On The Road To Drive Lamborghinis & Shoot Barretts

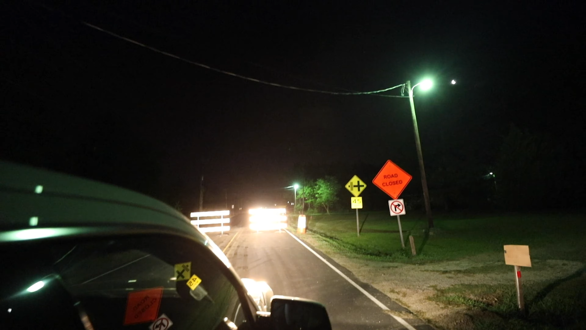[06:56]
4:15 a.m. And the road's closed. So, the last half an hour has been pretty interesting.